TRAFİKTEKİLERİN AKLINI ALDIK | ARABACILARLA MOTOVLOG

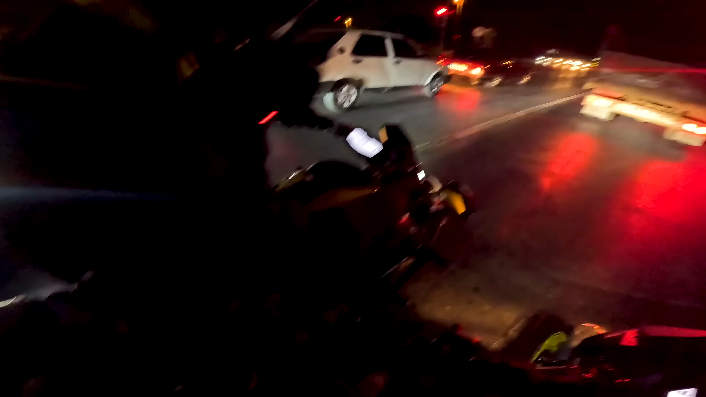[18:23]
Hiç zemini tutmuyor ki. Şuna bak. Direkt kayıyor.
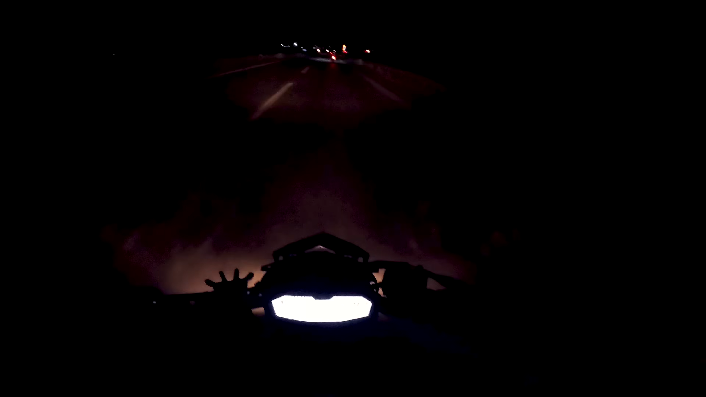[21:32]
Yolda bayağı karanlık ya. Bak bizim oğlanlar gaza geldi, basıyorlar. Arkadan görüyorum aynadan. Ara ara yetişiyorlar böyle. Oğlum buralar da böyle serinmiş yani. O kadar sıcak değil. Allah'tan kat kat giyindim. Ne olur ne olmaz diye. O ne olurdaki ne olmaz oldu. Neyse üşümüyorum yani.
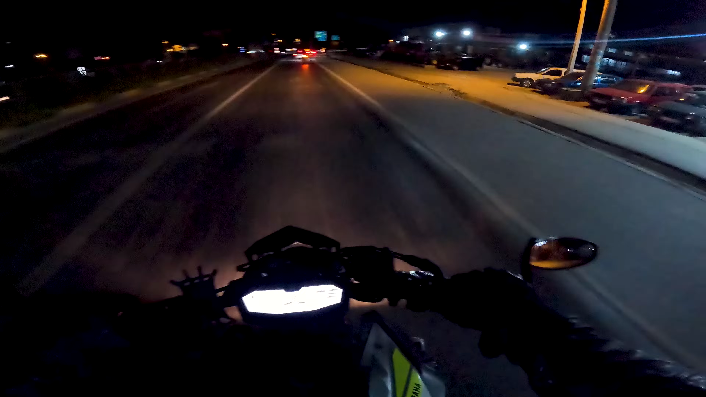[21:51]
Hani böyle ufak bir serinlik var havada. Ama giyindik arkadaşlar. Şimdi Torbalı'dayız. İzmir bağlantı yoluna da geldik. Yani hava karanlık artık. Bu kadar da karanlıkta çekime devam etmeyeceğim.